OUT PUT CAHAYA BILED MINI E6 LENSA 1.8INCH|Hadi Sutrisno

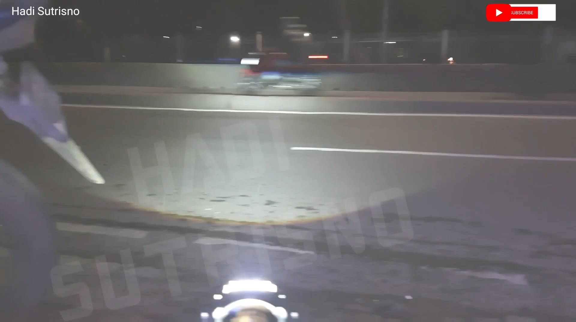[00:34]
Output dari Projector Billet E6 Lensa 1,8
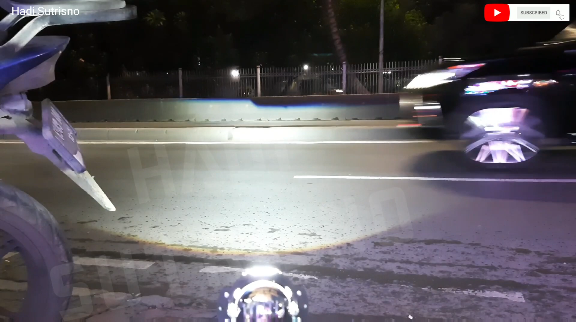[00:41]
in Cahayanya sangat terang Jadi Dengan proyektor yang cukup Kecil ini Tapi menghasilkan cahaya yang Sangat terang Ini untuk lampu dekatnya Dan ini untuk lampu jawabnya
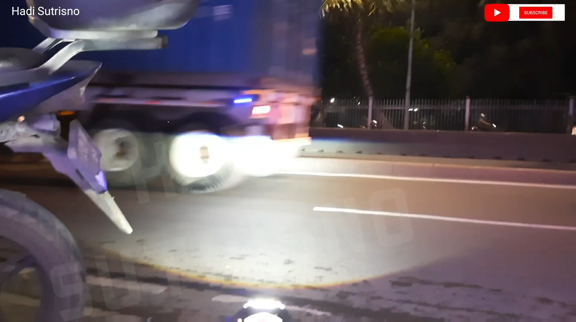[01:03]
Kita lanjut Ini untuk lampu dekat Nah ini untuk lampu jauhnya Kayak gini
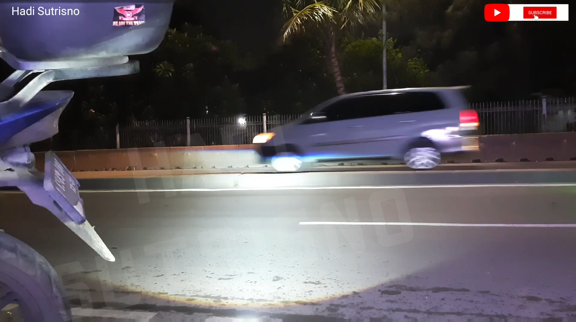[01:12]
Oke ini output dari Projector Billet E6 ya